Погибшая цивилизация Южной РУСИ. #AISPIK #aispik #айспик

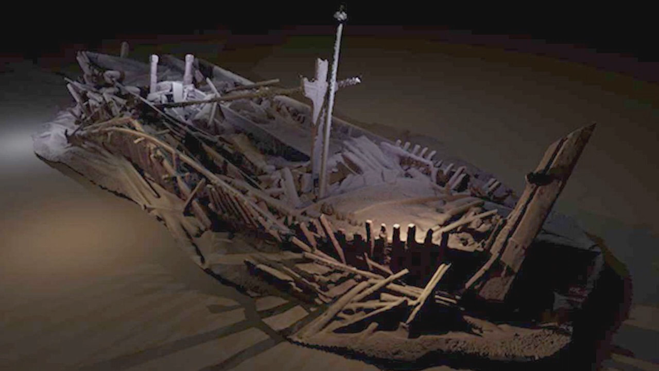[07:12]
найденные в морях останки древних в кавычках деревянных судов Гольер-Триер,